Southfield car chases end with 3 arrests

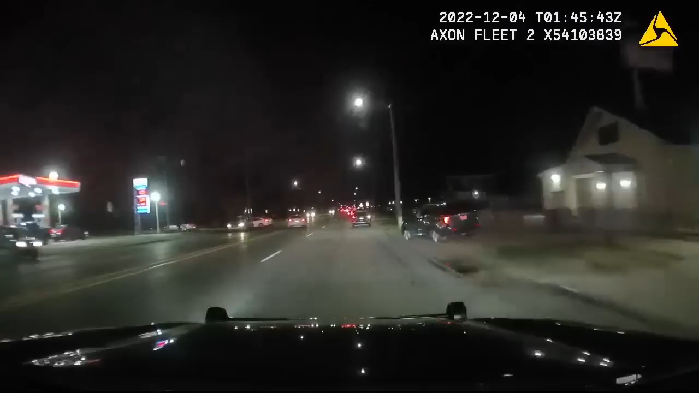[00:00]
SMASH IT, SMASH IT, HIT IT. THERE YOU GO. LET'S BACK UP. MINUTES EARLIER, A CITY AWAY IN SOUTHFIELD, A CARJACKED SUV WANTED IN CONNECTION TO TWO ARMED ROBBERIES WAS SPOTTED, BUT THE DRIVER WOULDN'T STOP FOR POLICE.
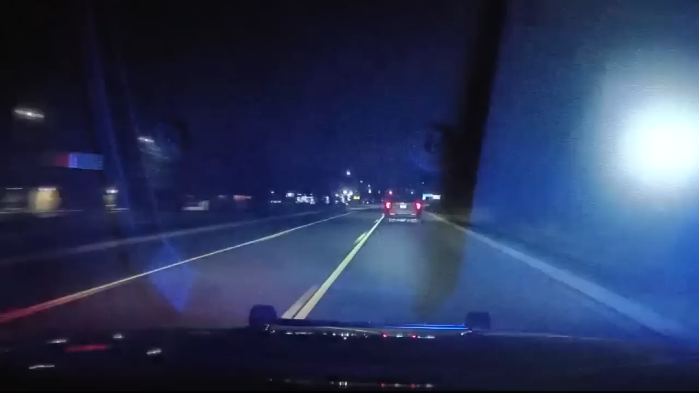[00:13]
STILL, HE'S ABOUT NIGHT MILE, GOING SOUTH ON GREENFIELD.